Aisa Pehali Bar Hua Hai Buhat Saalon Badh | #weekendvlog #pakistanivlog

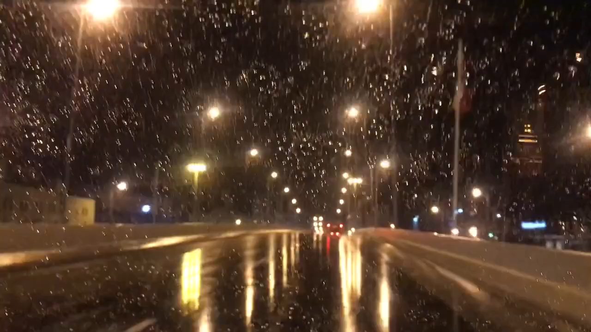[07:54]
और जब हमने बारिश देखी तो हम लोग बहुत एक्साइटेड हो गए क्योंकि यहाँ पे जो बारिश होती है वो ये होती है कि एक दो बूंद हुई बारिश,